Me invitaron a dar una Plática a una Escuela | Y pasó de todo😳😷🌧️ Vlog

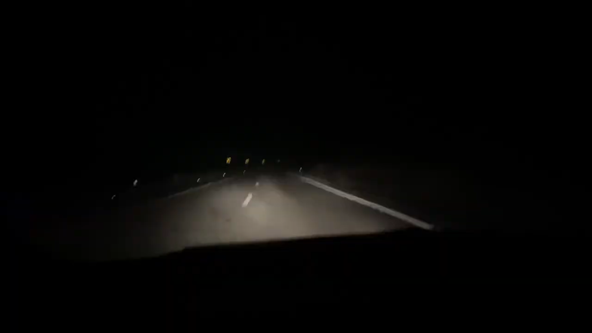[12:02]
De este video Vean amigos Recién salí De la universidad Y no se alcanza A notar Pero está todo Lleno de neblina Vean dicho Ya se está empezando El vidrio A dejar de ver Y así está En todo Toda la carretera Ahorita les grabo Porque venía Con carretera sola Pero Vean dicho Trae las intermitentes Ahí encendidas Ya ni se ha de ver nada Para que vean Un poquito
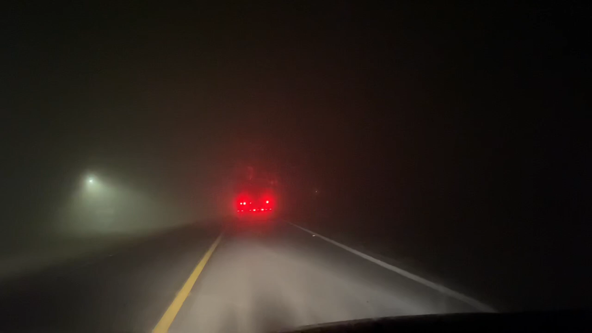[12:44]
traer De un trailer Amigos Ahorita vi una parte Donde no se miraba Casi nada De verdad Era nada Era nada Lo que se miraba Y bueno Ahorita aquí me voy a Vean El árbol este Ni se nota ahorita Voy a guiarme Con este trailer Y ubicar mi entrada Porque yo tengo que bajar Aquí a la terracería Por lo tanto Tengo que ir bien atento A no pasarme Porque de plano Hay unas partes Donde no se mira nada Ahorita se ve un poquito A los lados Por las luces Pero ya pasando Estas partes Donde está el alumbrado público Créanme que se ve Casi nada Vean Vete aquí Ya no hay luces alrededor
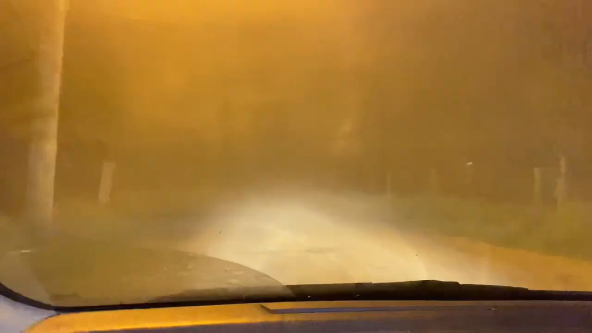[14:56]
y modos Bueno vámonos A la casa Y vean aquí ya Ya se ve bien Pero Pues obviamente se despeja Todo esto de la neblina Y alcanzamos a ver El camino horrible
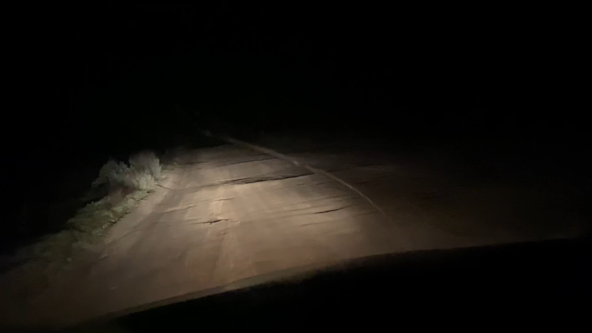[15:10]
Vean Horrible que está Ya como una arreglada Pero ya sí Está despejado Y bueno Pues ya